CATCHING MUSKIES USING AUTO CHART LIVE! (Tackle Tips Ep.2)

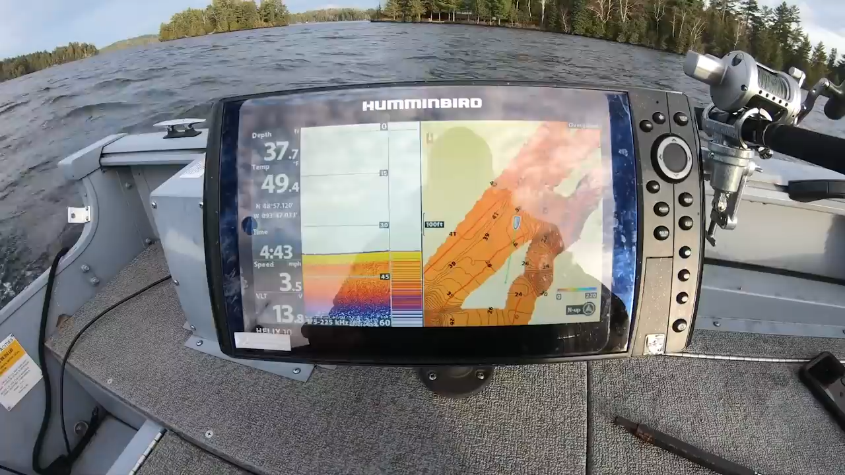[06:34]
On screen: speed 3.5 mph
alright you guys can see I'm hovering around that 3.5 number I'm gonna get back on my track
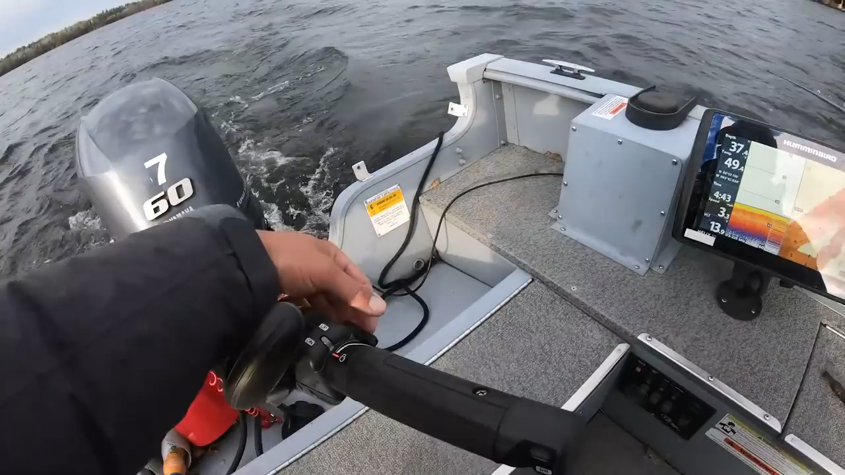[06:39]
I'm gonna tighten this knob right here that allows my tiller to keep it at a steady RPM and watch this rod bounce I've got the rod tip pretty close to the water just so it's the most accurate reading as possible you don't want your rod tip up high and a bunch of line out before your line's actually in the water for your dive curve of your bait so we're gonna run back over and you guys can see I hit a little point
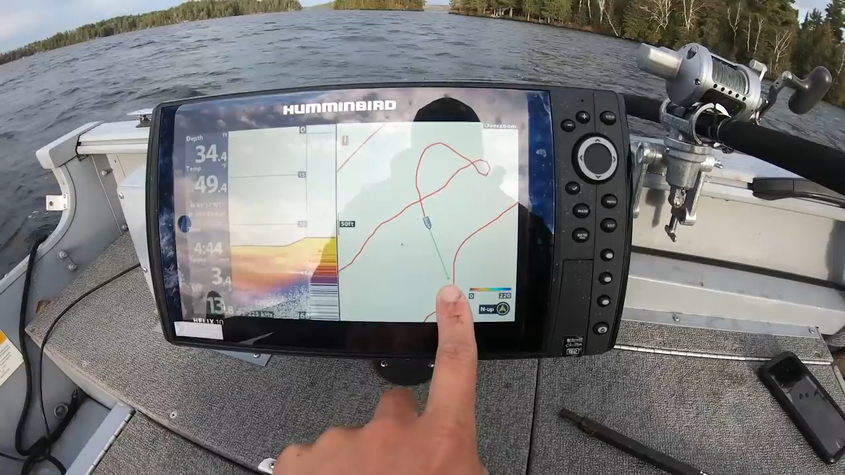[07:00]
On screen: depth 34.4 ft
right here before okay see how that came up I'm gonna stay outside of that and you can watch how this auto chart works you'll see this white's just gonna start to fill in with the information that this graph is taking in so it's staying deep it's moving this contour a little bit tighter to this point
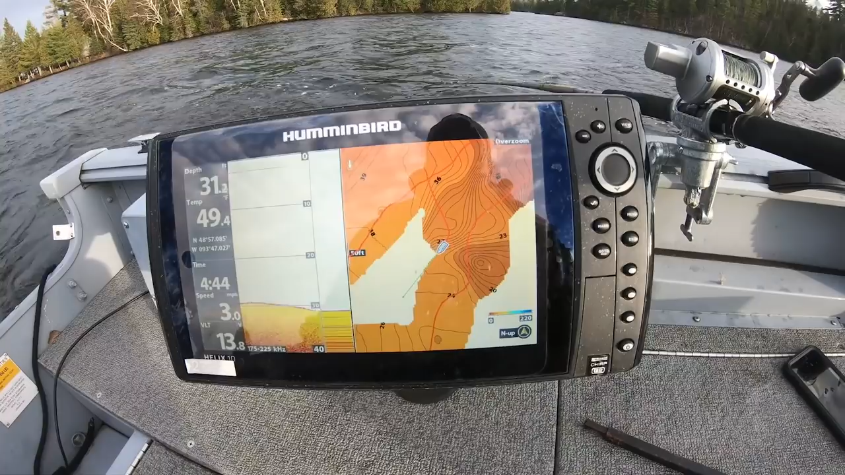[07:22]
and the more times you go over the spot the more times it will correct itself and really fine tune your draft especially on these Canadian Shield Lakes where everything is so steep you really have to go over your spots quite a few times to get where you need to be as far as my drag I don't have it too tight I can pull it out pretty easy with my hand turn my clicker back on okay nothing too crazy nothing too tight but you know have someone grab the line on the other end and then pull on that rod you always want to check your drag from your rod tip your rod absorbs a lot of that power a lot of that hook step
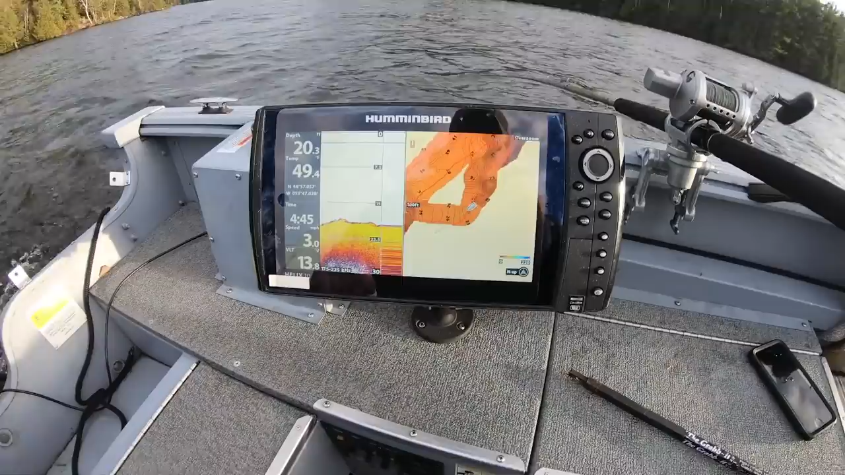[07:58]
so we're gonna go back out to our graph
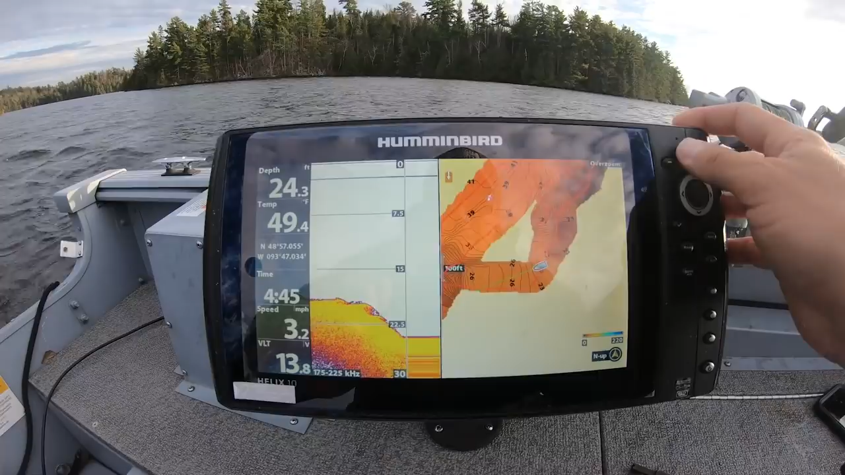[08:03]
On screen: depth 24.3 ft, speed 3.2 mph
and get back out on this hump out here
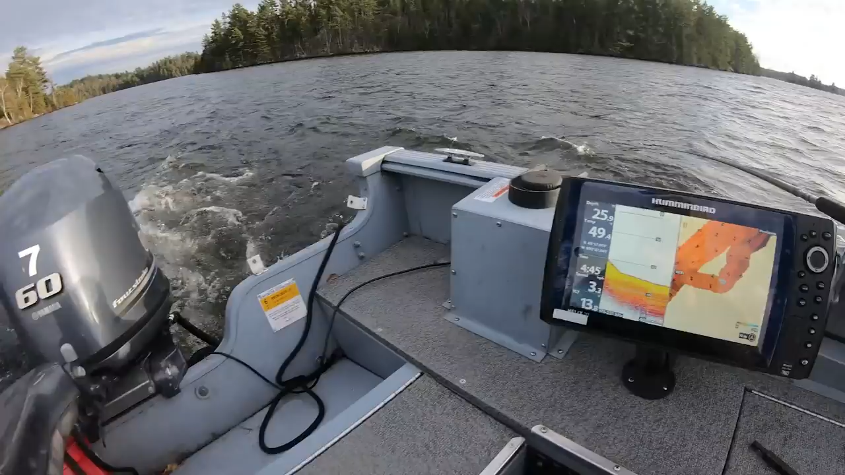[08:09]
and running a tiller like this is so nice because all my movements are so fast it's not like a steering wheel when you gotta turn this way that way and it takes time for that bow to come around
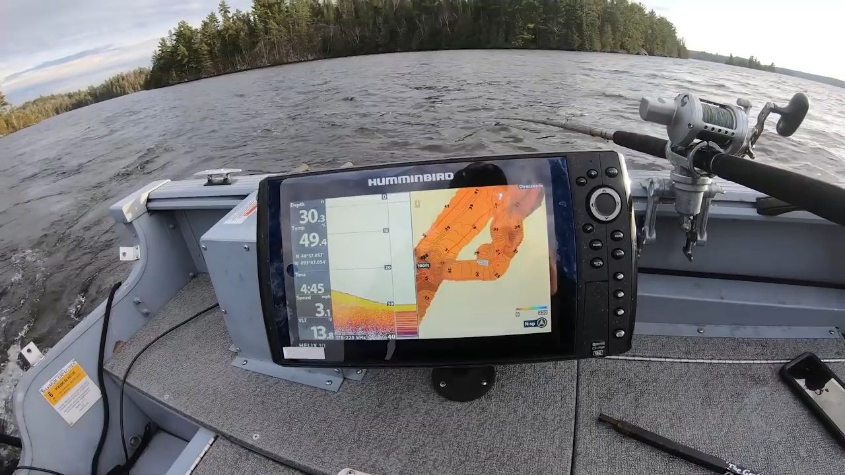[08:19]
contour trolling with a tiller is very very nice around this hump I'm not gonna cut off that corner like I did before
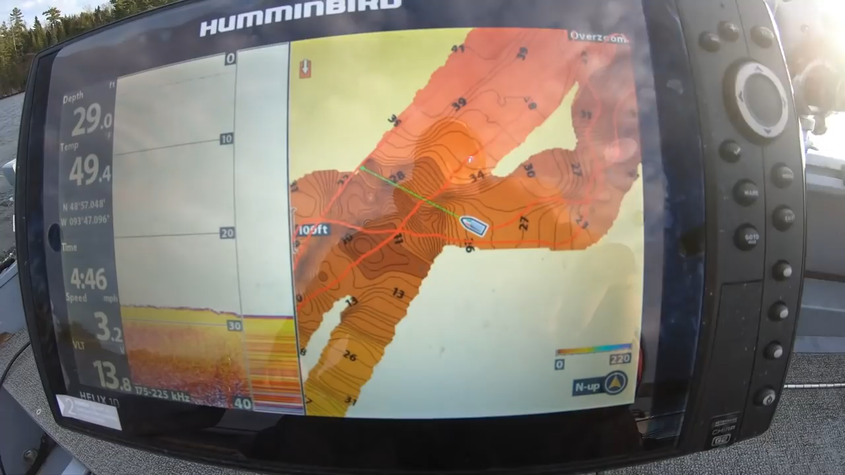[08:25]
On screen: depth 29.0 ft, speed 3.2 mph
it's coming up you can see those contour lines coming up as well
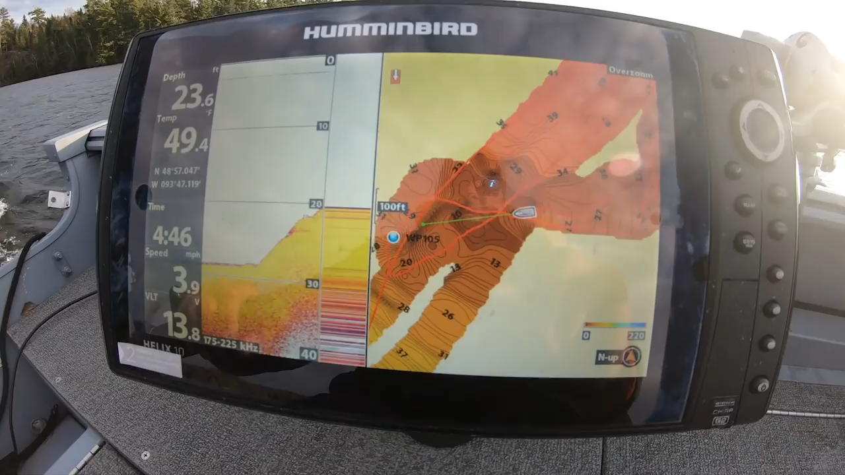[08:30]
On screen: depth 23.6 ft, water 49.4°F, speed 3.9 mph
nice deep edge perfect spot for the muskie to sit and wait for some bait to start pushing up we're starting to get close to that whitefish spawn the whitefish spawn is about 44 to 42 degrees and they like to spawn at night so these sundown periods are really really good
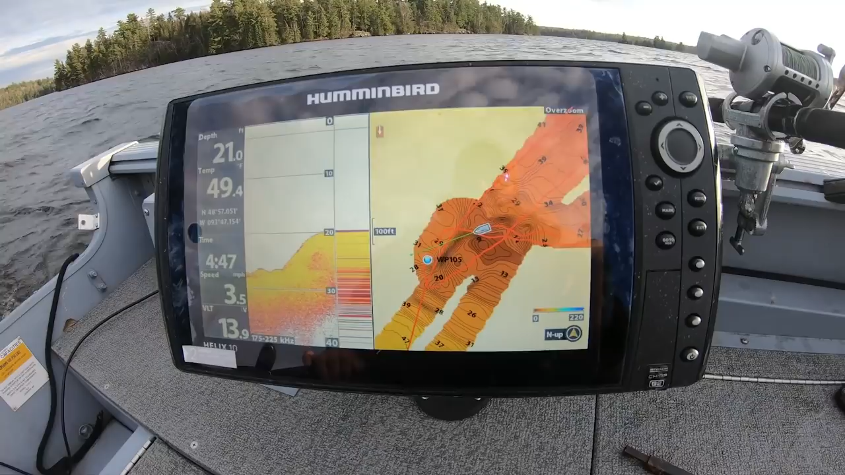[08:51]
On screen: speed 3.5 mph
you guys can see I kind of lost that contour before so I'm gonna cut this a little shorter and see if I can find this edge and not have to go so wide I'm trying to keep the boat in at least 15 feet of water my bait's close to the bottom but I don't always want it hitting bottom you don't want to get snagged up that takes time away from fishing
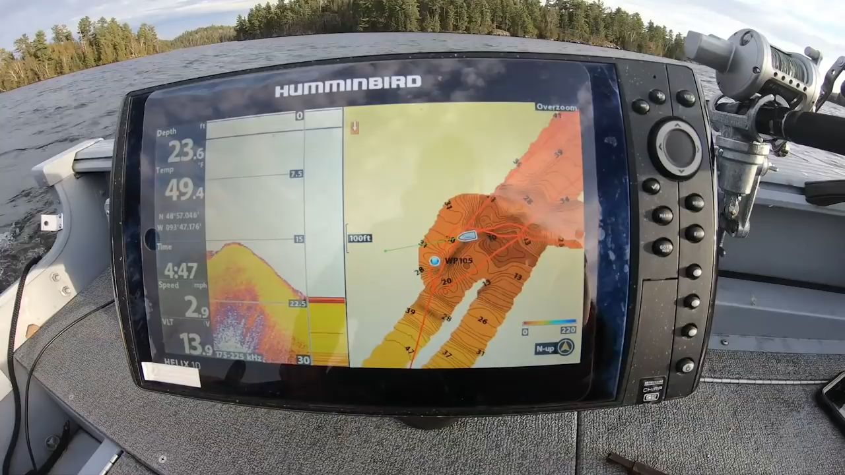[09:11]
On screen: depth 23.6 ft, water 49.4°F, speed 2.9 mph
so it's really fun to just literally drive around and see what the lake has to offer this AutoChart Live lets you see what's there and give you an
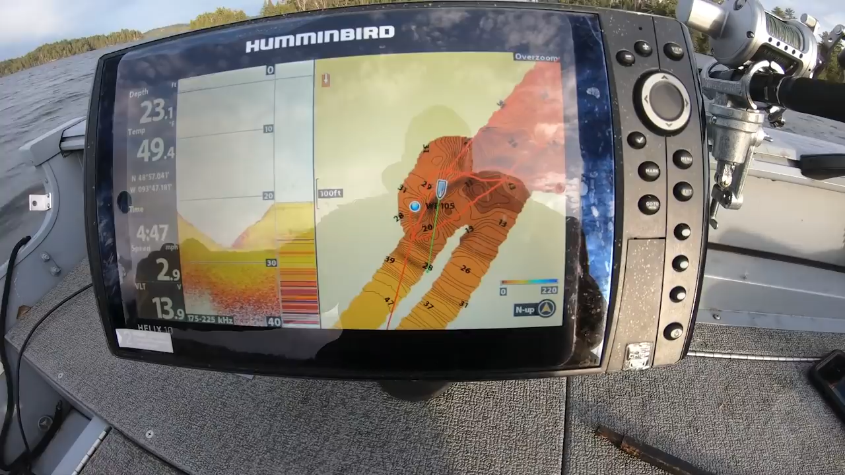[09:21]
On screen: depth 23.1 ft, water 49.4°F
insight on what other people may not know is there because there's no other technology that does this